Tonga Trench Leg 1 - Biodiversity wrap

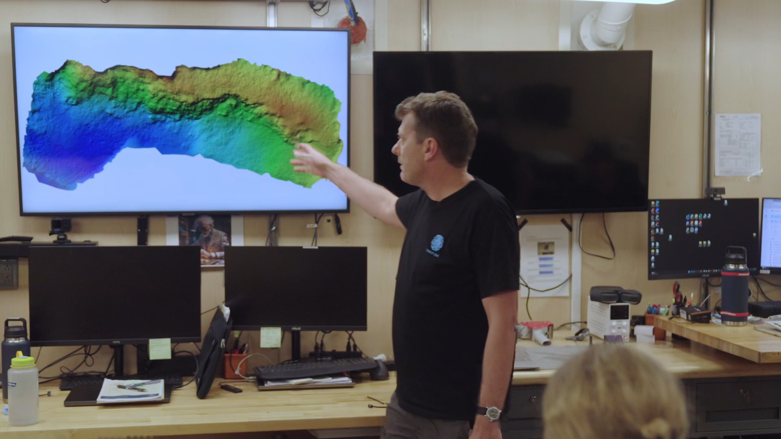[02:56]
things like crinoids it's very difficult to measure the actual density
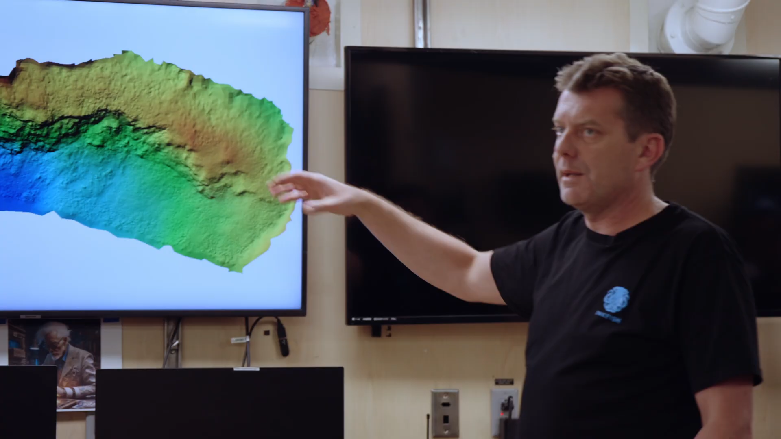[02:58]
but once you reconstruct the whole thing you do and you can actually measure
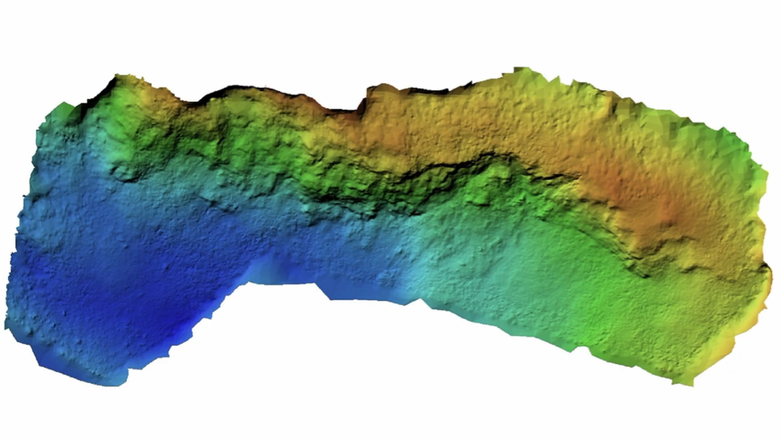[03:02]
the height of the ridge based on the path the sub took and what's interesting about this one you can
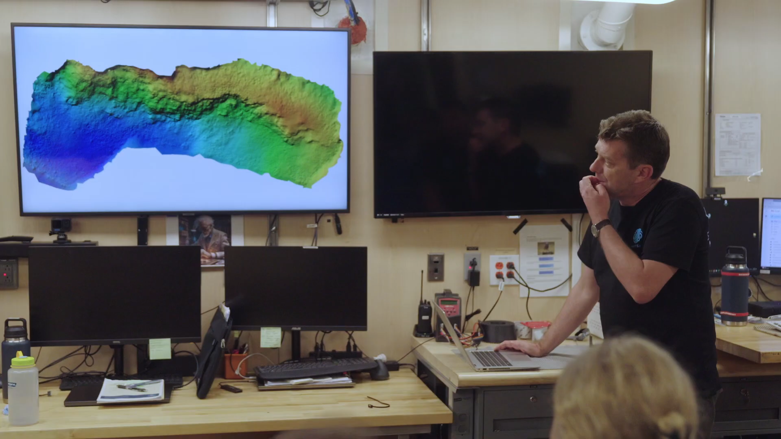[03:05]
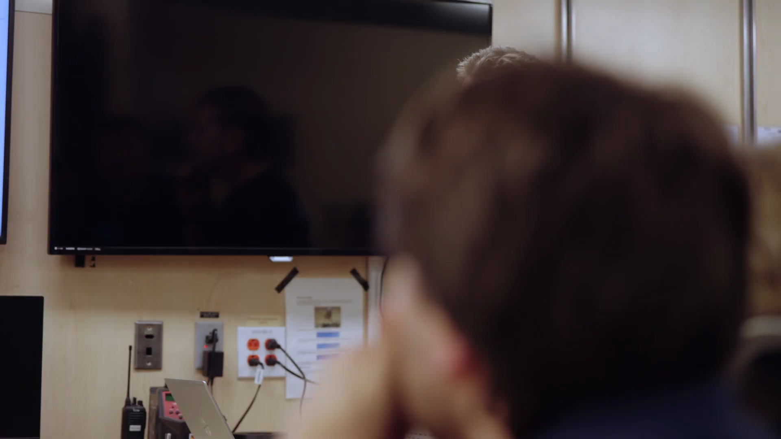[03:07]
retrospectively track the sub because once you piece it together it'll tell you where it thinks the camera was so that was us coming along there and going oh there's a ridge
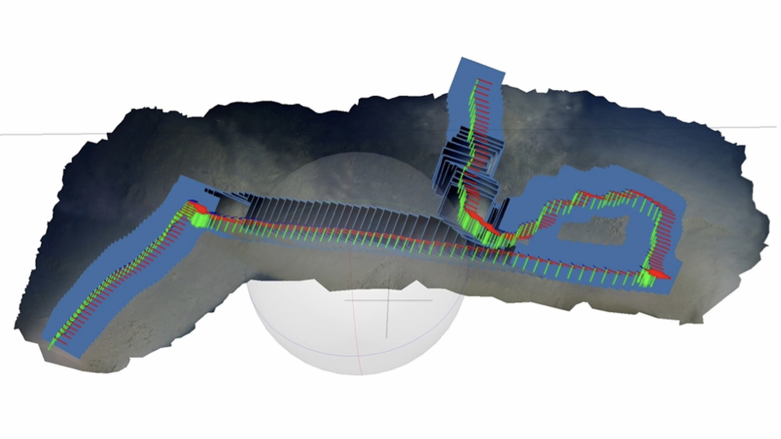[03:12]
let's do a little translate and then go and let's go up it and then went up and over the top of it.